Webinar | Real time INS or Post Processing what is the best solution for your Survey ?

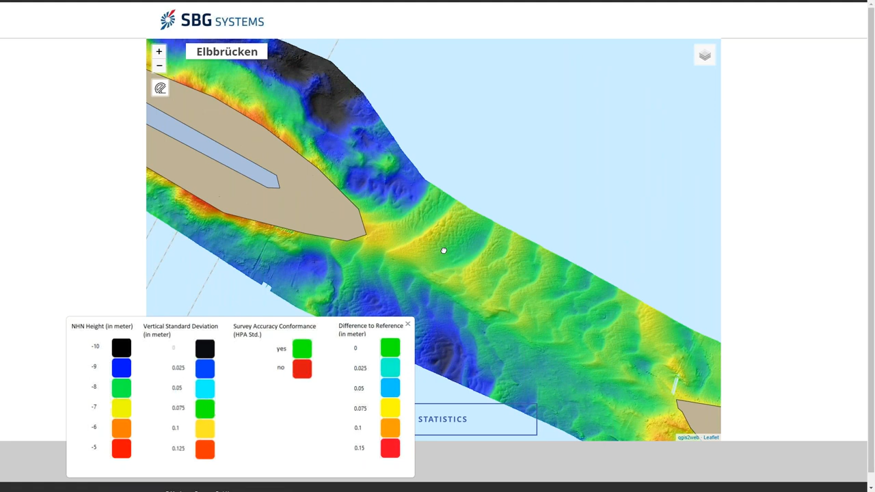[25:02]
Those are mainly because in real time there was some some some drift on some quite important jumps into the position.